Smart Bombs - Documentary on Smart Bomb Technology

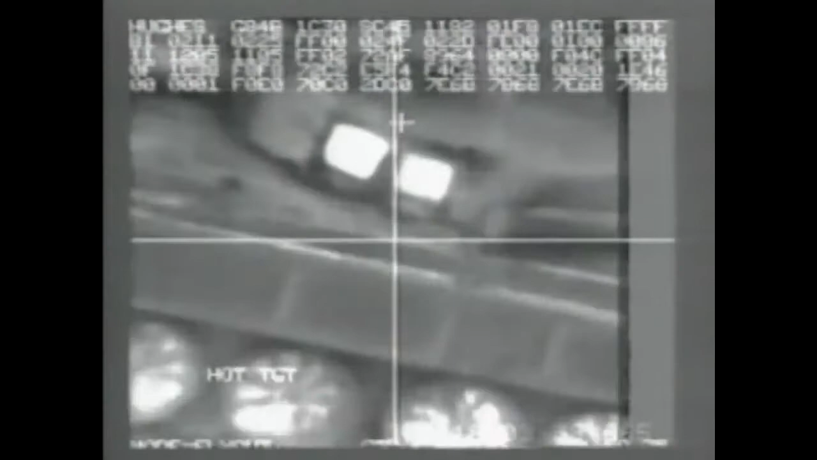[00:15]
the crosshairs of a camera with a pinpoint of gps coordinates
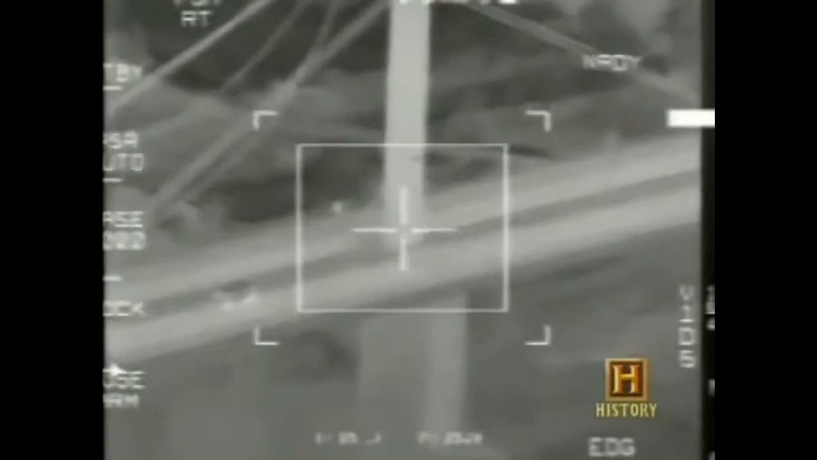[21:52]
that's the unnerving image you get from an electro optical bomb
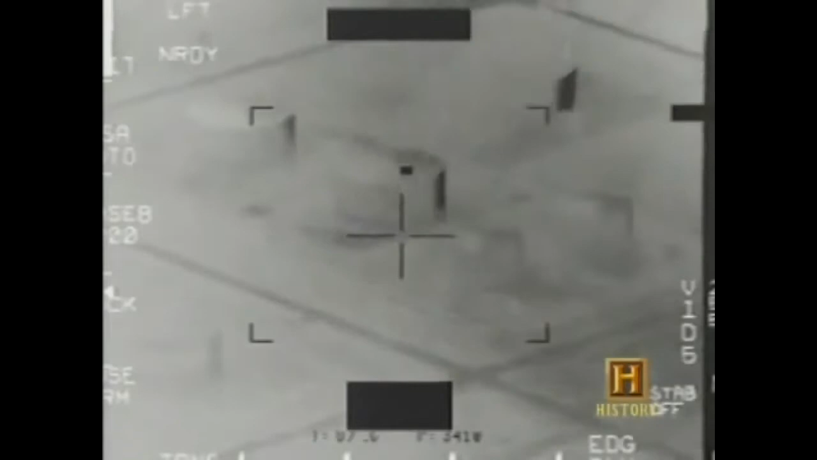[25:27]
electro-optical bombs could dive beneath the clouds or smoke to reveal a target but they were useless at night general
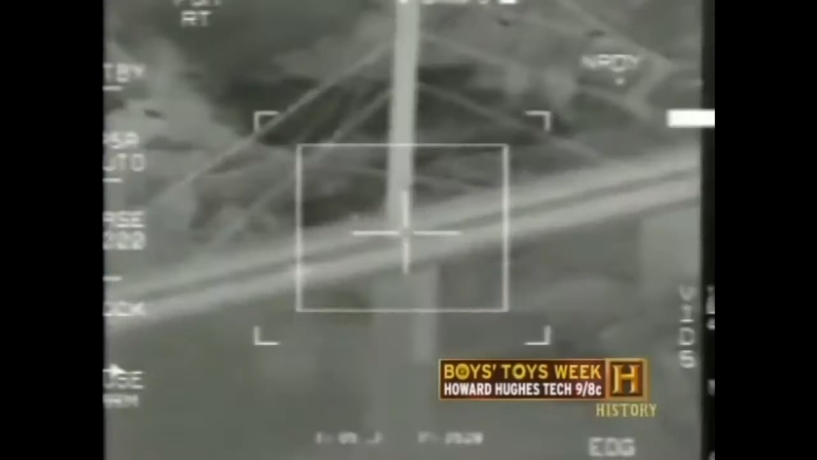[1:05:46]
that's the unnerving image you get from an electro optical bomb
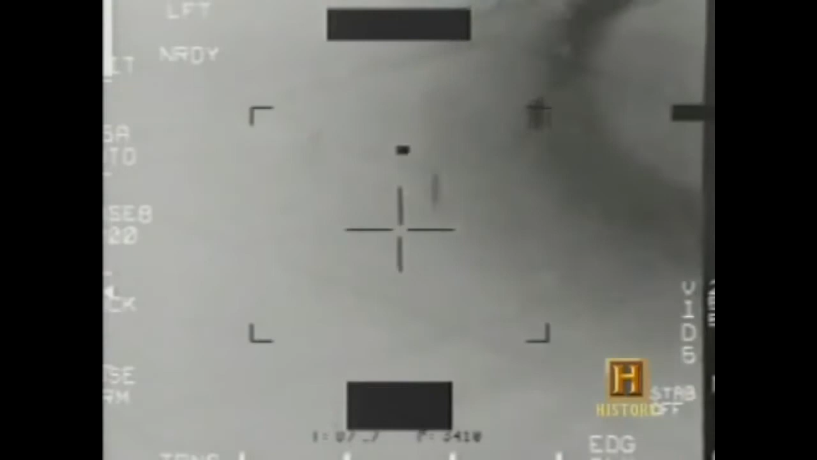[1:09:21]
electro-optical bombs could dive beneath the clouds or smoke to reveal a target but they were
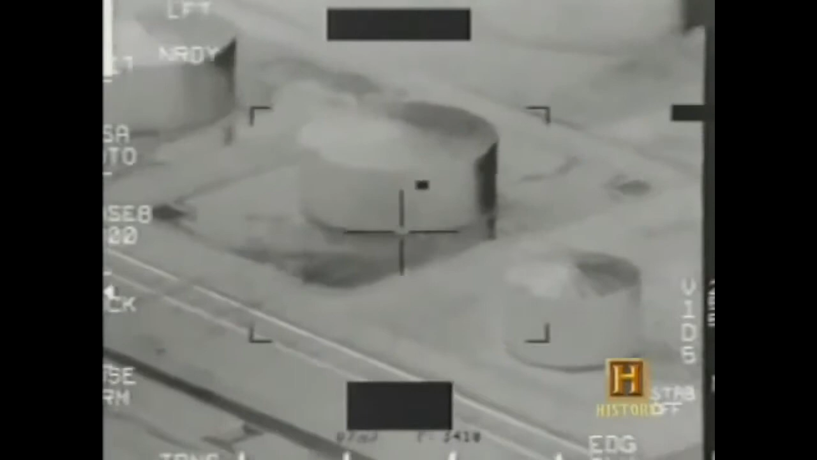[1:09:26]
useless at night general merrill mcpeak for one saw an urgent need for a new kind of smart bomb in this handwritten note the air force chief of staff groped for a solution